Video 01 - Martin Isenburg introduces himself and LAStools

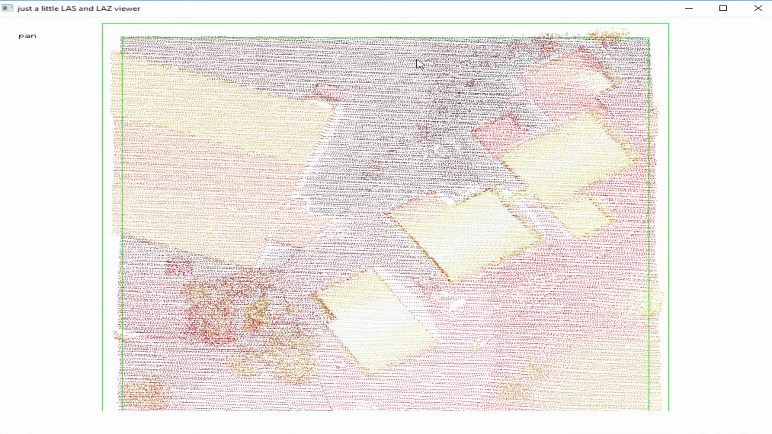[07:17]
I'm looking at the data set now in the default mode
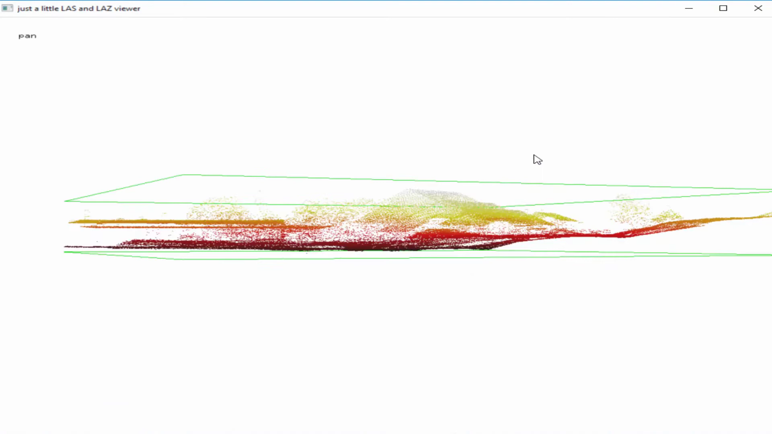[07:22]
we can pan this data set around
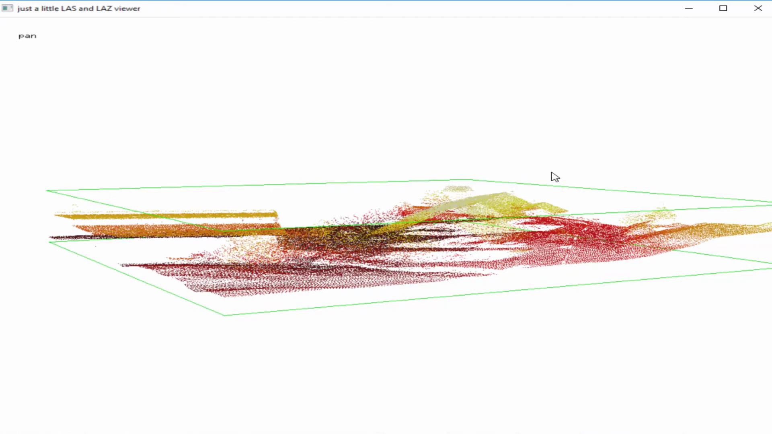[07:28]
you can switch the interaction mode by pressing space on the spacebar then you go from pan to translate translate or pressing space again to zoom zoom in and
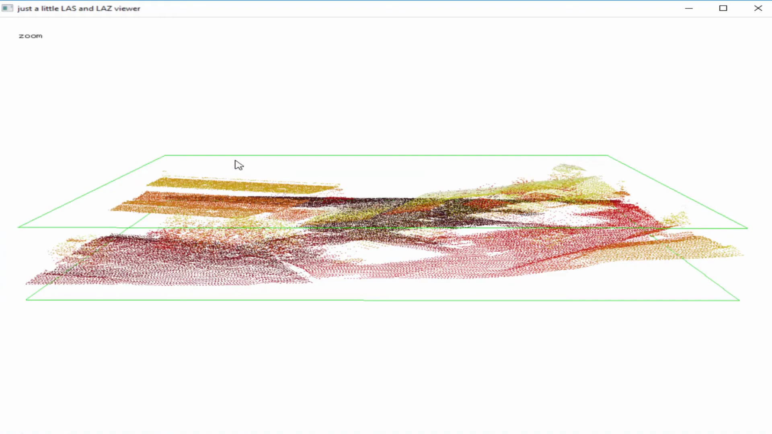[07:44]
out pressing again tilt now this is not the best viewer there are a lot of viewers out there that are much better than this
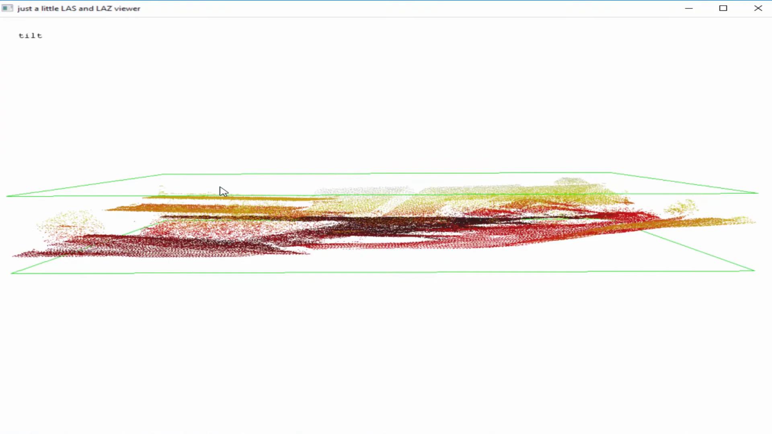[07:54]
one and you should find your favorite one most of them are free this viewer is the viewer I use to investigate the data and I always add something new when I need something new so it has a few tricks
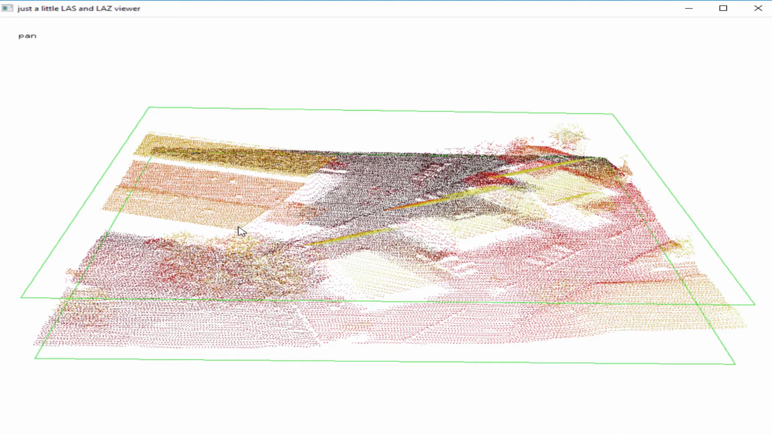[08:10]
that others don't have what do I see here I see lighter points colored by elevation and if you think the points are too small you can make the points bigger how do you do this well they are hotkeys on the keyboard for everything and if you forget the hotkeys you can see the hotkeys by right-clicking right-clicking
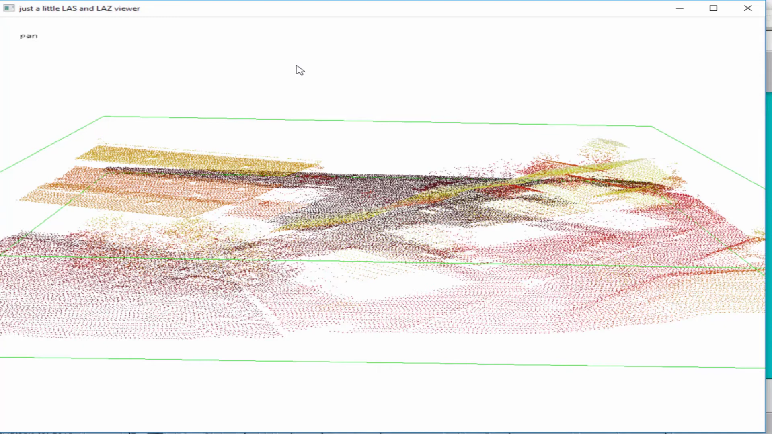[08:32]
and the pop-up menu opens so if you right click a pop-up menu opens and if you want the points to be larger then you can choose it through this menu option or you press equal on the keyboard so everything that's here in brackets is the hotkey on the keyboard that makes it faster if you use last view a lot so if I either select
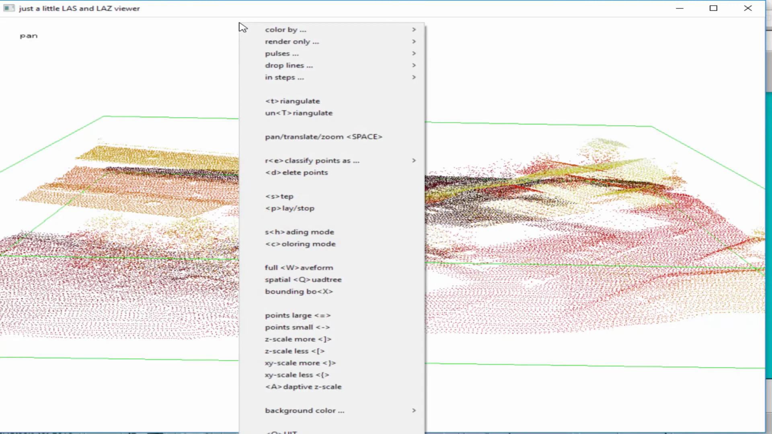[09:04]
the equal then the points get bigger plus plus equal equal or minus minus minus makes it smaller again
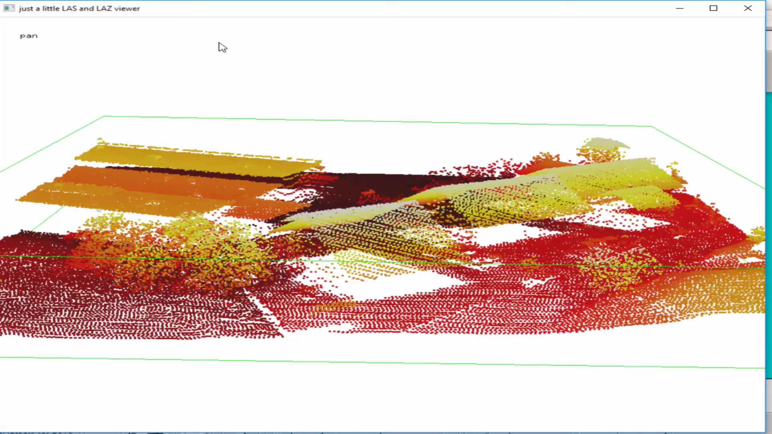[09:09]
so these are very useful keys to know because as
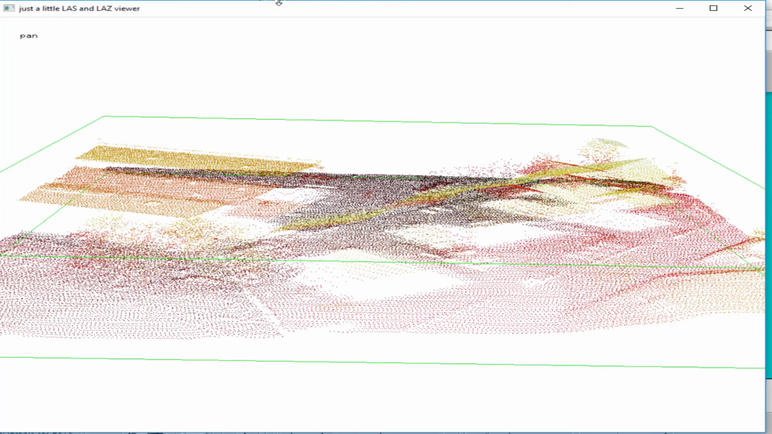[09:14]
you zoom in you want to make the points more big so it looks nicer
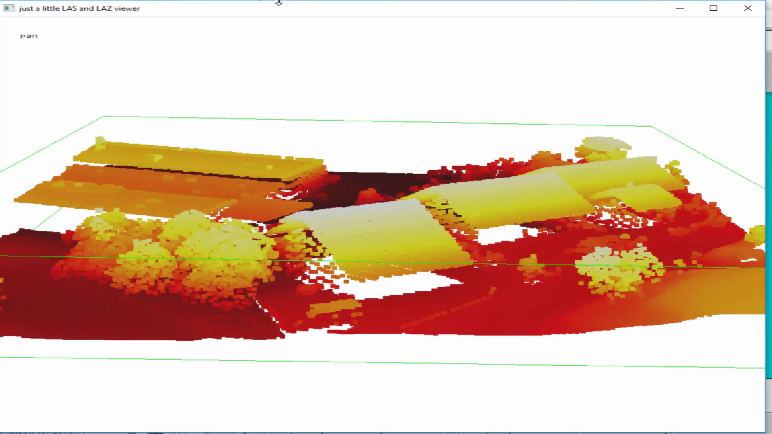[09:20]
what else can you do here all you can color it by different by different attributes right now I told you this is colored by elevation you
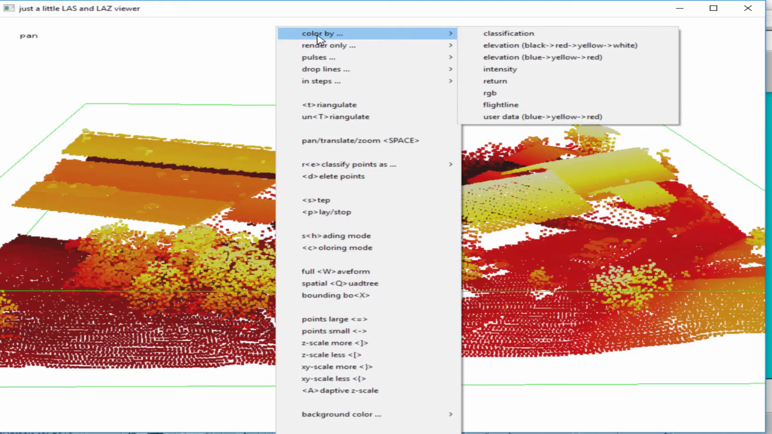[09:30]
can color it by classification and if it's all black then you know these points are not classified you can also investigate individual
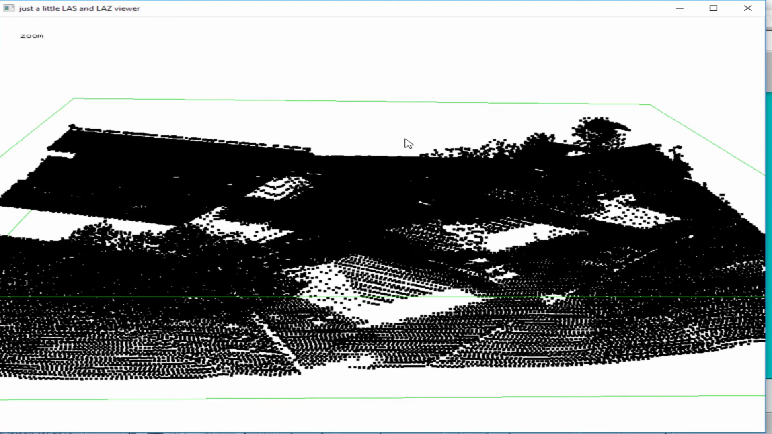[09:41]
points by by going over some point like this point here
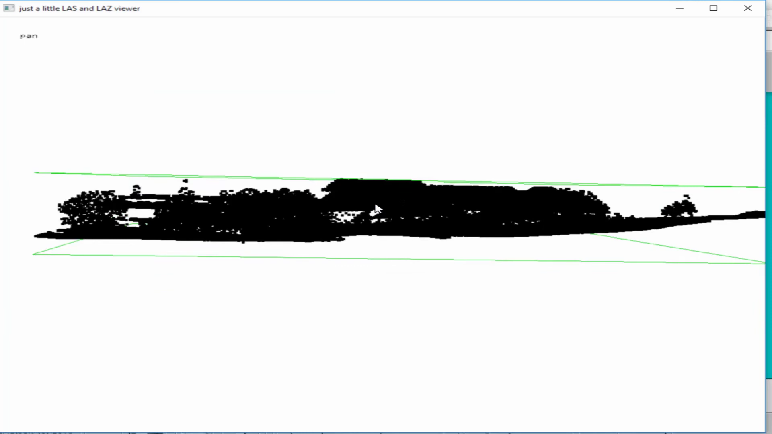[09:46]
and it's useful to make them a little
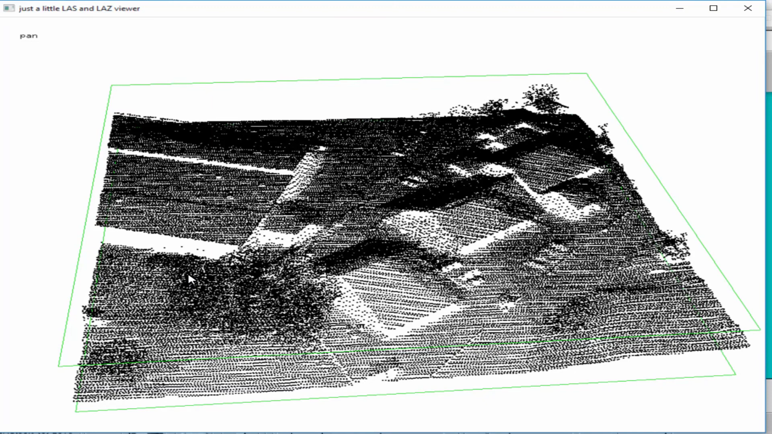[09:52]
bigger and then pressing i on the keyboard i then it tells you for exactly that point where your mouse is pointing at it tells you the coordinates and it tells you the classification and if it's which return it is and so on minus minus minus make them a little smaller again another very useful colorization is by return
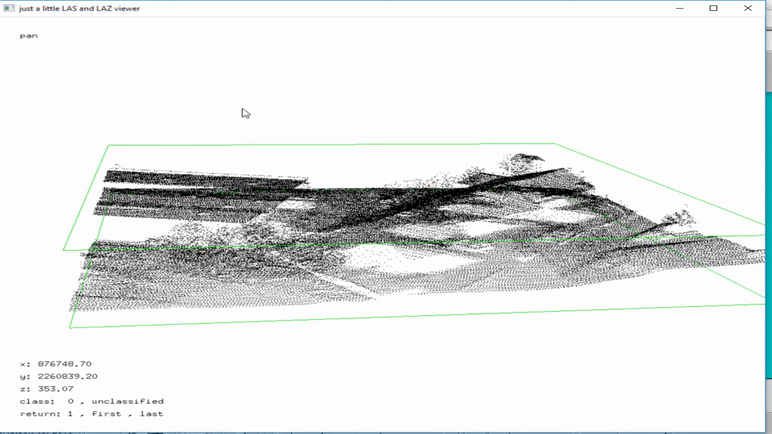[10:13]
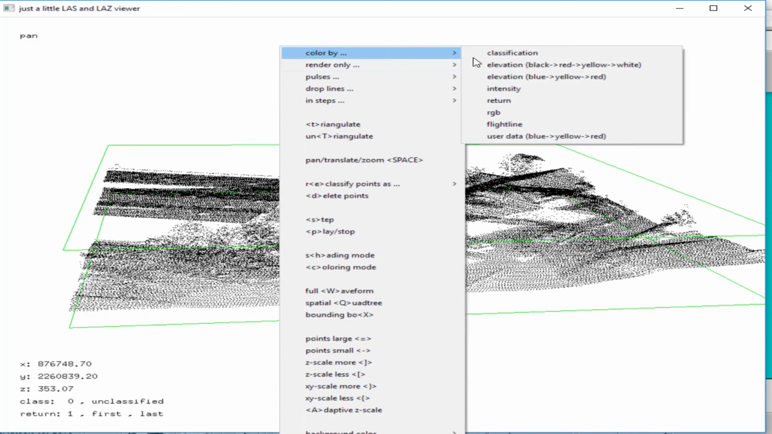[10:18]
so now you see the lighter points by return